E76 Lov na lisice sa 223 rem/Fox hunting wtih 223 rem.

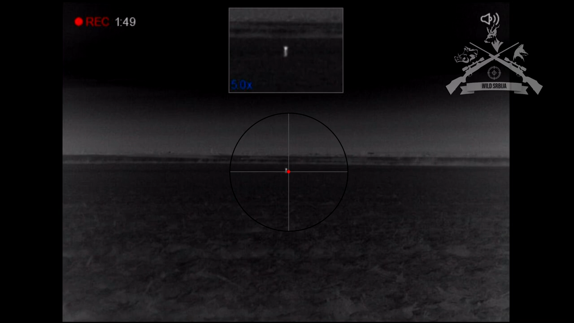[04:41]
Tačno se zakopu kad je vidio lampu. Više sreće drugi put.
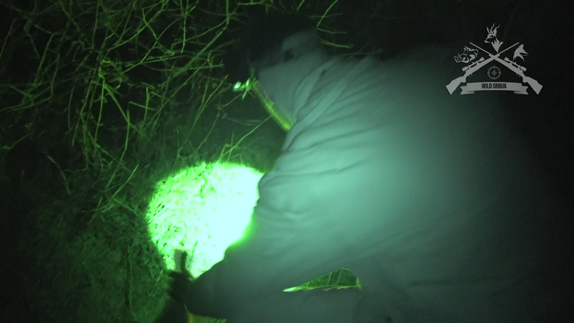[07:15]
Pogledaš, on je malo šugao, ali lep užijak.
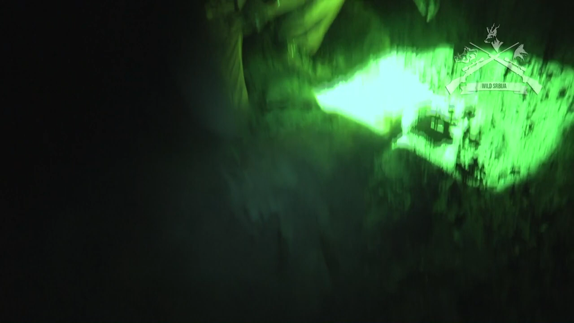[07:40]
Malo je šugalo, leti kako on valuđe ima. 2, 3, još jednom odradio jedan posao.
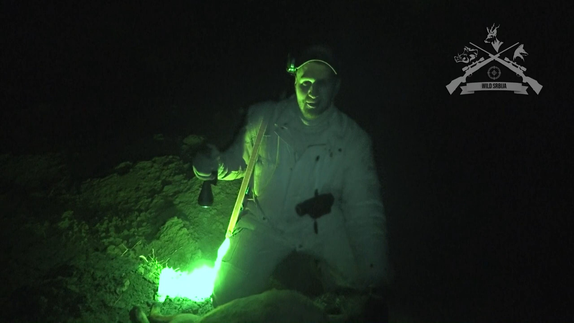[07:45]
Ušao je kanal i brzo izašao i rešili smo ga.